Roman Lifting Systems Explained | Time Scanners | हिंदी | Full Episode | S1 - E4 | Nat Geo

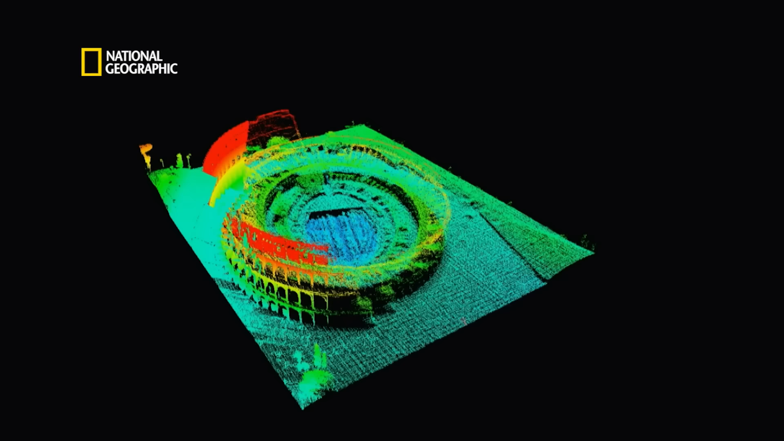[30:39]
इसके जवाब के लिए हमें फिर से Tech Headquarters में अपने scans को देखना होगा Ground और Air से collected data के जरिये स्टीव ने अपनी टीम को कॉलोसियम
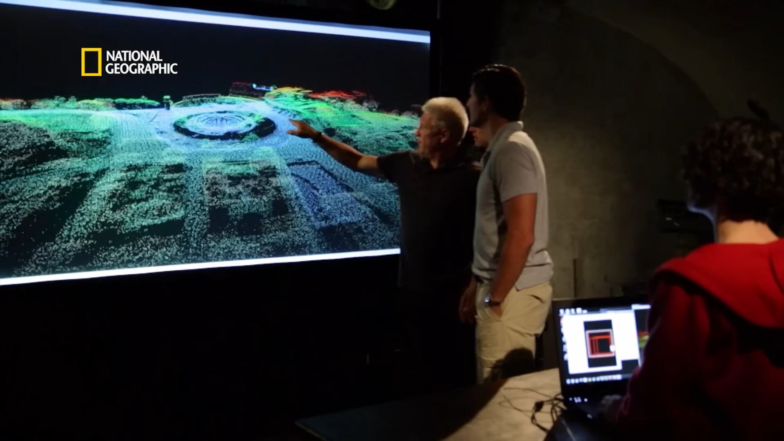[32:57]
हैं हां हां यह सही यह सही जगा है वैसे distance उतनी ज़्यदा तो नहीं है हाला कि इसे
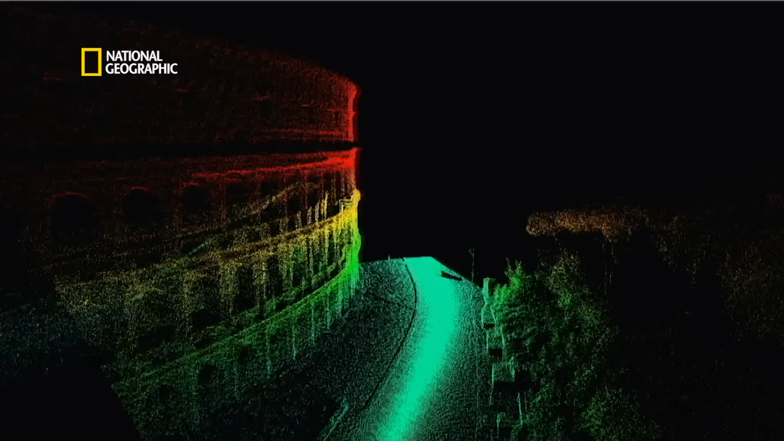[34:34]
हमारे unique laser data और Steve की professional engineering insight के combination से
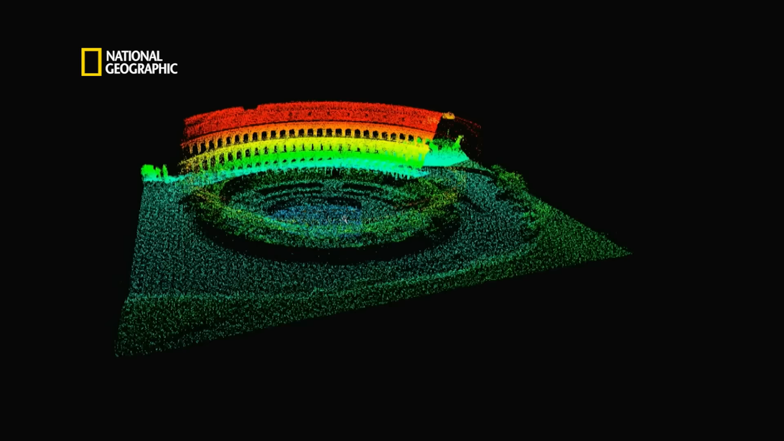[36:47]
accurately recreate किया है इसमें original seating bowl भी है और seats के पीछे corridors और stairways भी